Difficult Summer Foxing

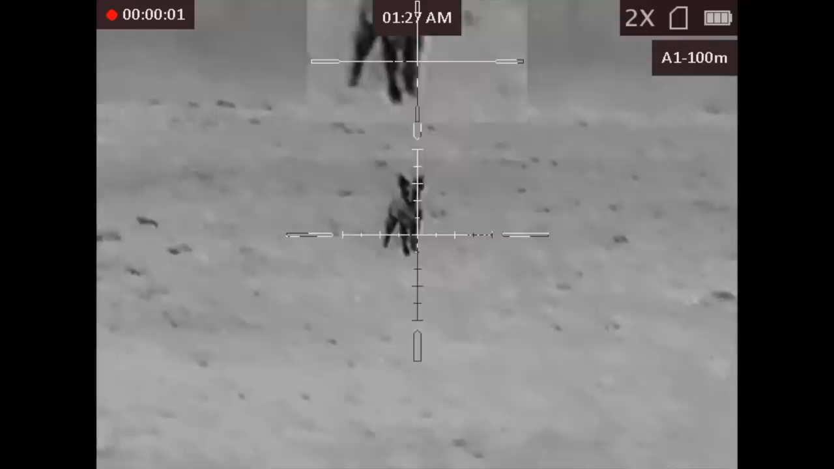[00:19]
Well that all happened rather quick.
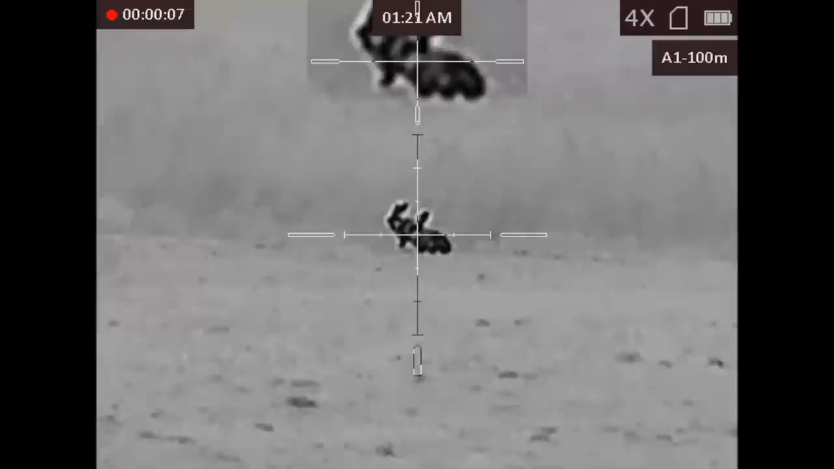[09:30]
these two hairs of which we observe through the thermal moments later at just
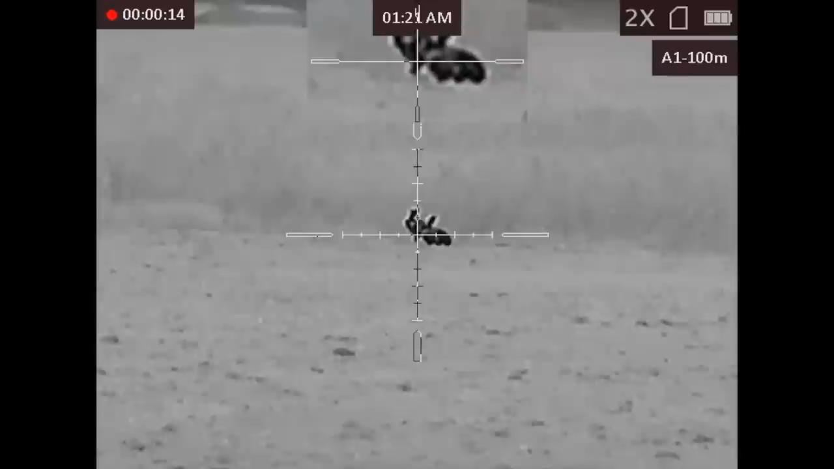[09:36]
over 60 yards i see the unmistakable thermal signature of our quarry
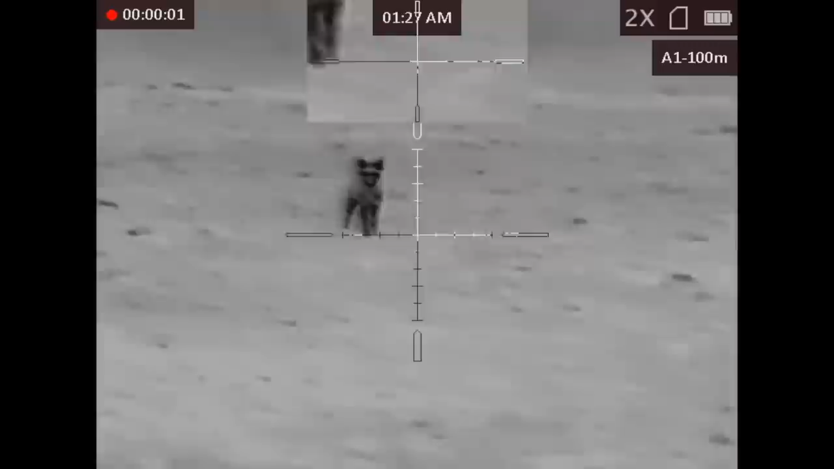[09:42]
thinking to myself the fox looked quite young in the scope i changed the
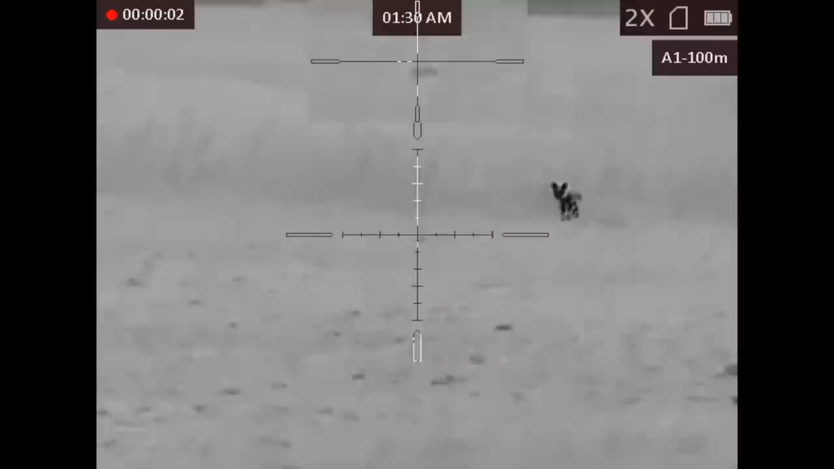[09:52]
call over to the fox fight to mimic a couple of cubs having a
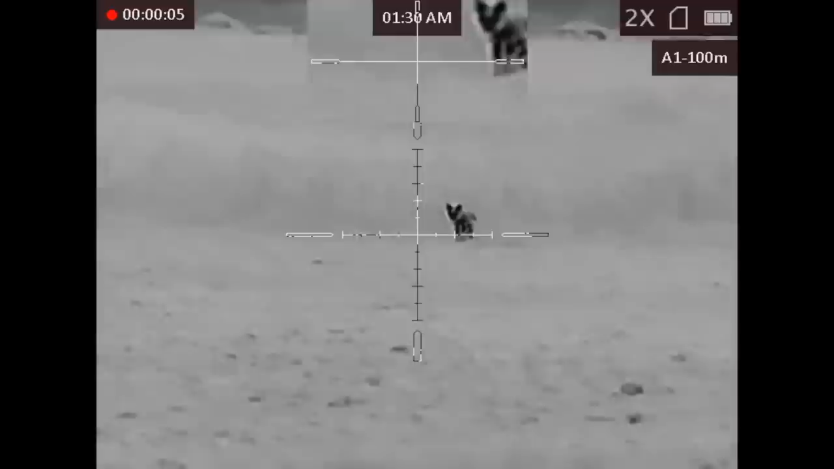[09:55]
scrap and out popped this big dog fox at 94 yards now i'm a little shaky on
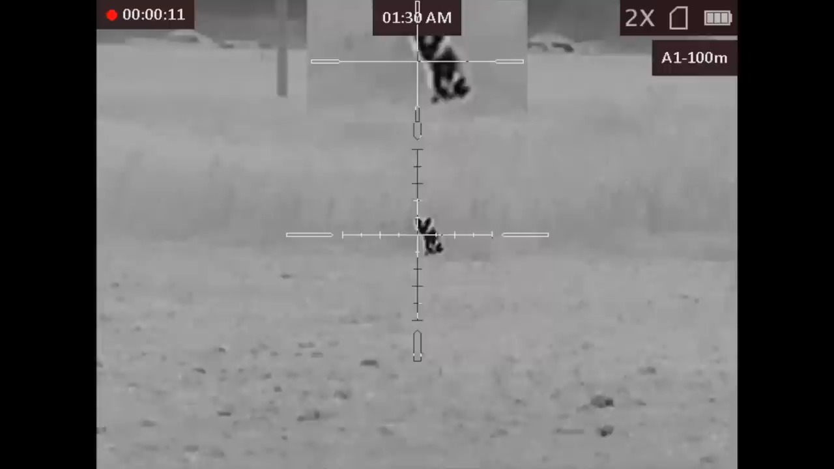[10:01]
the sticks so my wingman dwayne is already steady taking aim and takes the shot with his 22 250.
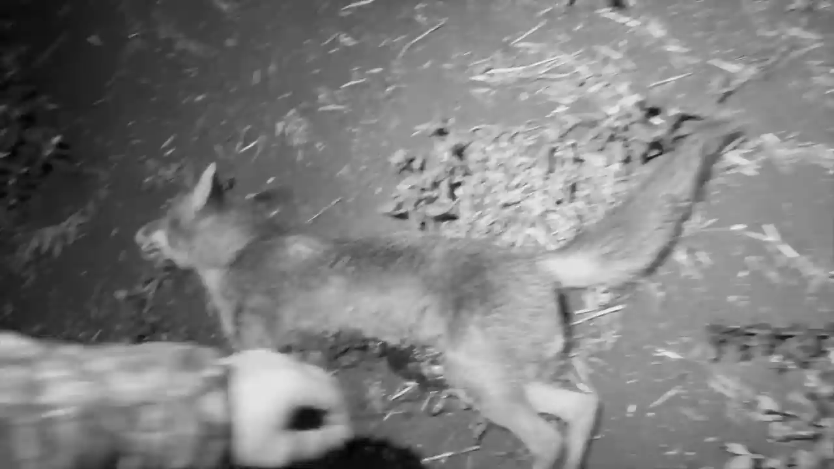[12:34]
can't tell what it was that was a dog there's dad there's some tiny little balls on him that will be a vixen so uh oh yeah well that's dad and one of the cubs
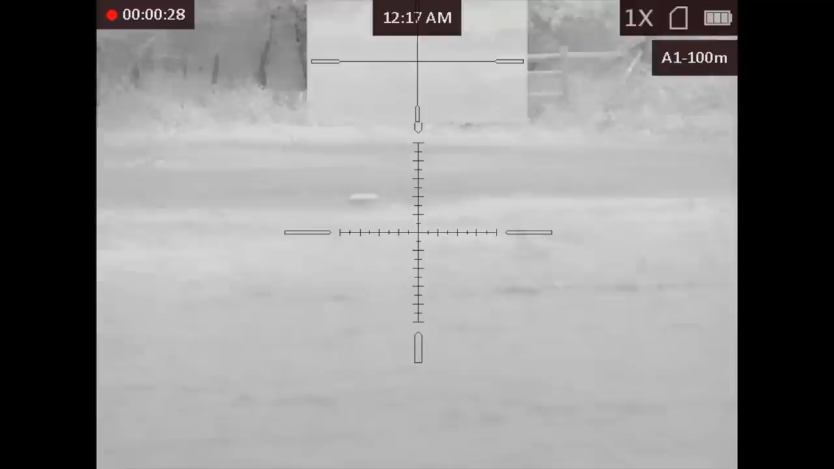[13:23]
now here you can see me in the pen and you can just hear loud music in the background dwayne stays in the pen and i go around the back looking down towards the farm where we were just a moment ago i thought i'd seen something cross the path in front of me sure
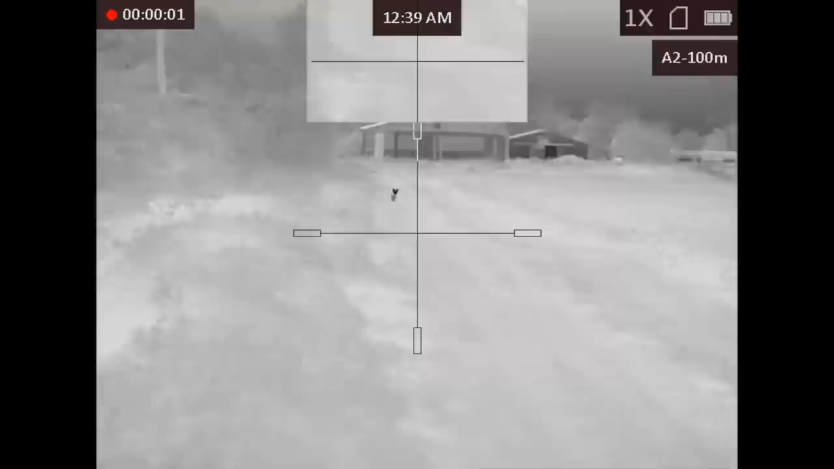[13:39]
enough i kept lip squeaking and out comes this fox uh how this fox still came in with
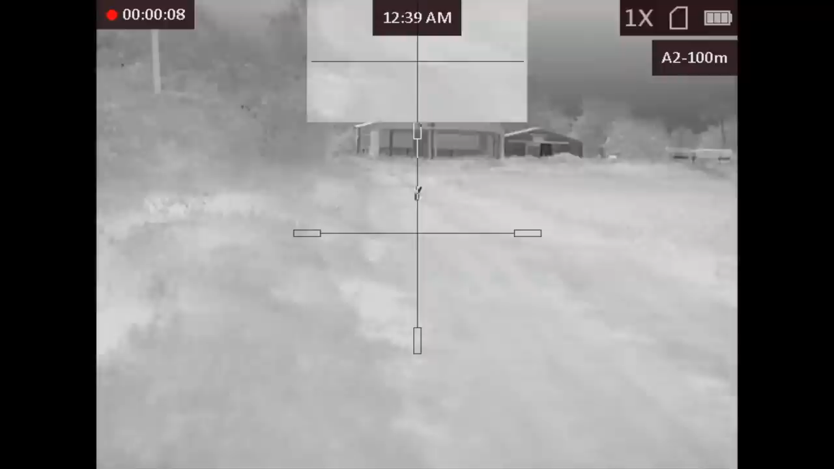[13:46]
all this noise going on behind me i don't know just listen to the guy revving the engine
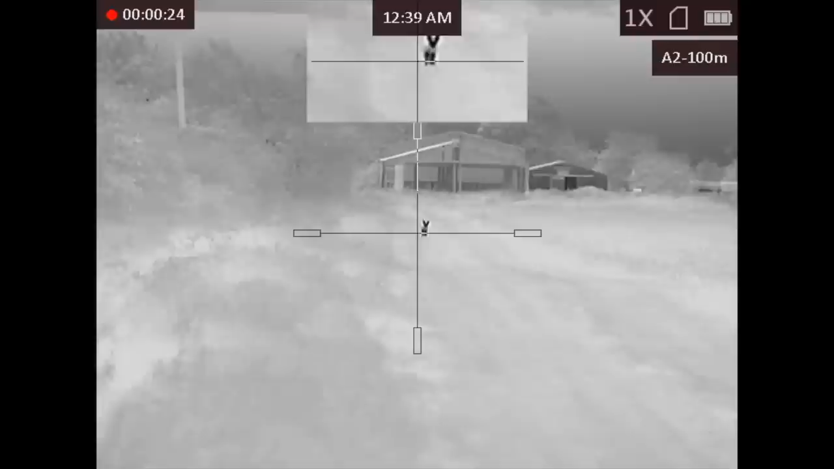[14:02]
luckily the fox was hungry now it took a little detour left because
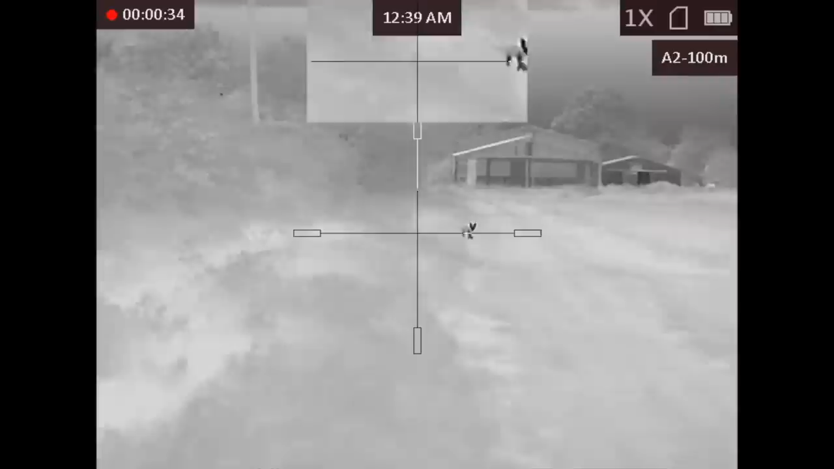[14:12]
dwayne was also calling and it actually momentarily went into his view but then came back out onto the
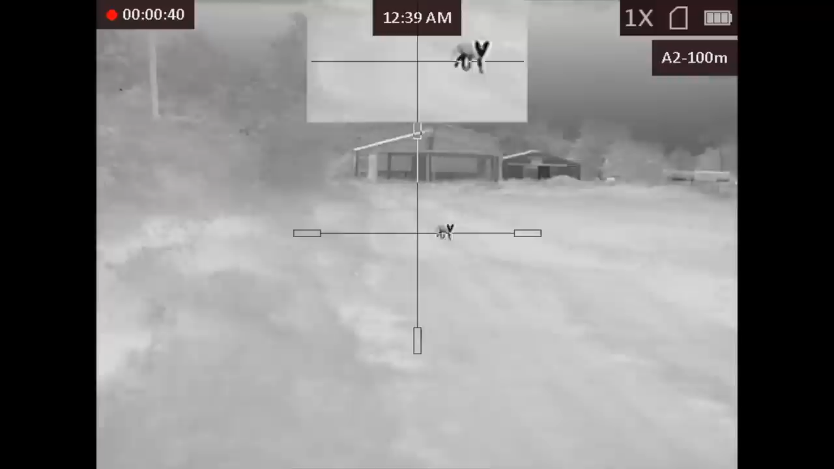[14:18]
track and eventually stopped at around 137 138 yards
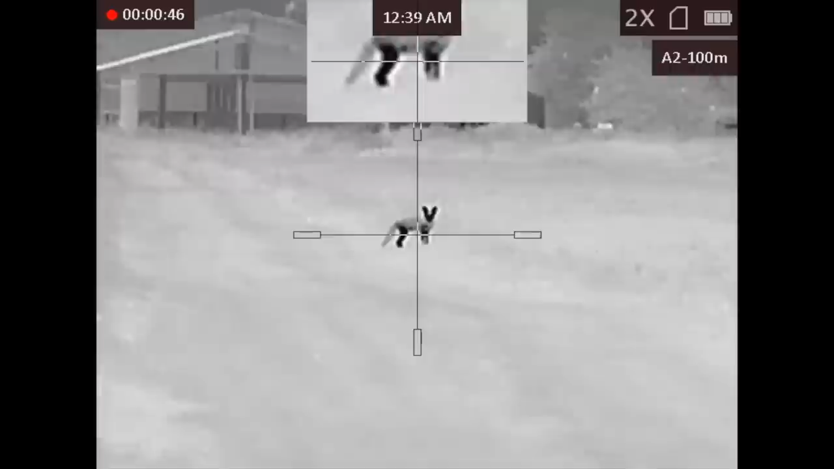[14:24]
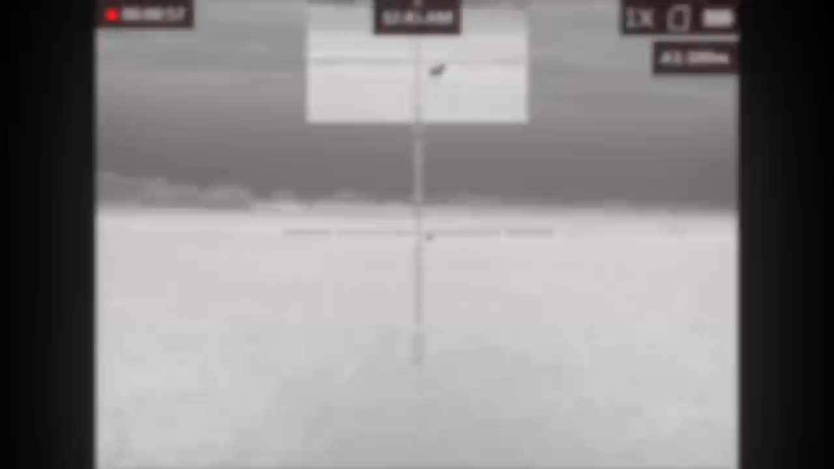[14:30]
now i kept calling and actually saw the vixen out in the field and certainly without thermal i don't think you would have seen this walking through this beam field i didn't capture the actual shot on film but i actually walked through
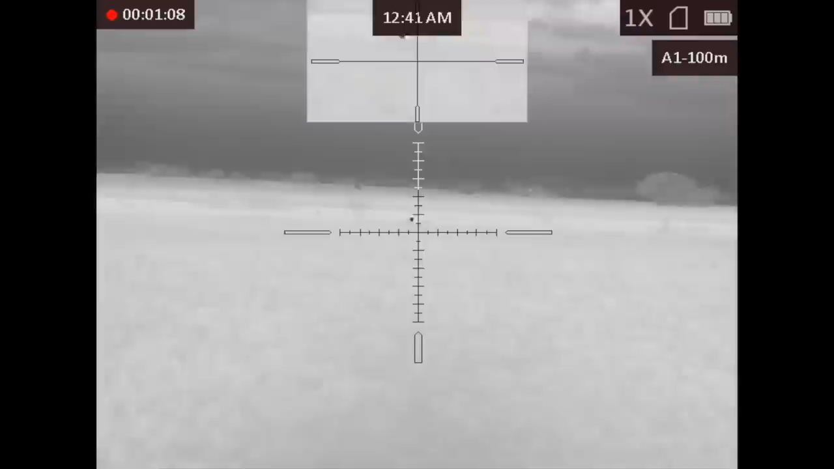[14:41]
the field headed her off and shot her off sticks at roughly the same sort of distance in fact
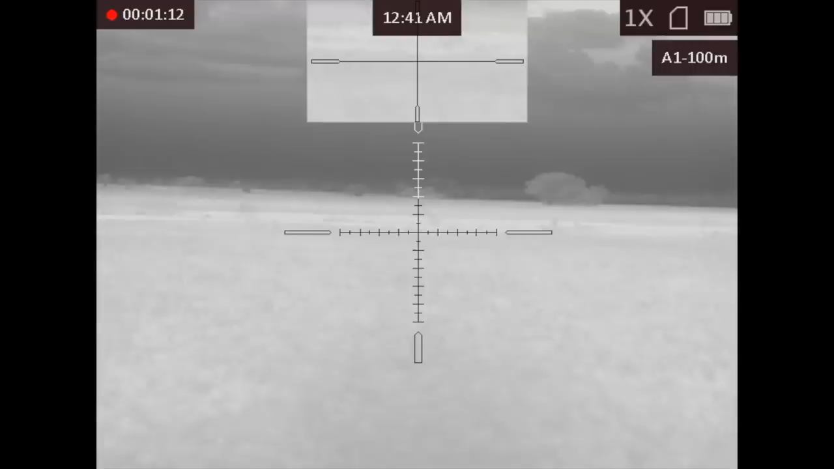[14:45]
all that all happened rather quick this one